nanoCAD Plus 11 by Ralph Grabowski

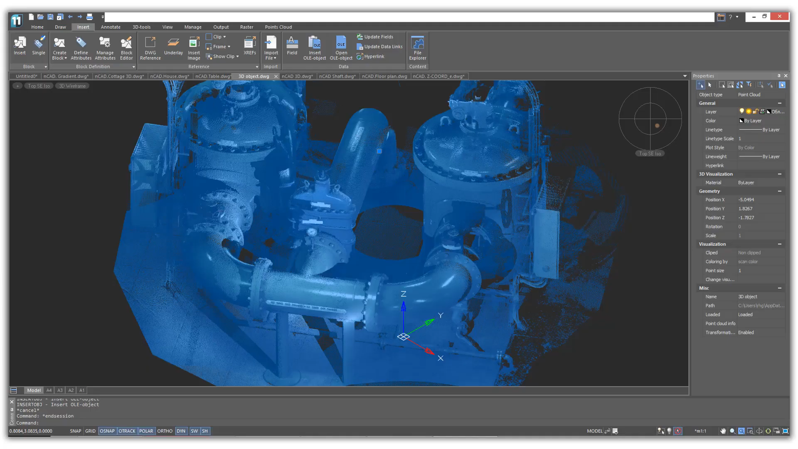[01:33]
bills of material, point clouds, parametric parts. NanoCAD Plus works with drawings of any complexity because it deploys DirectX 10 for high-speed navigation and fast screen regeneration.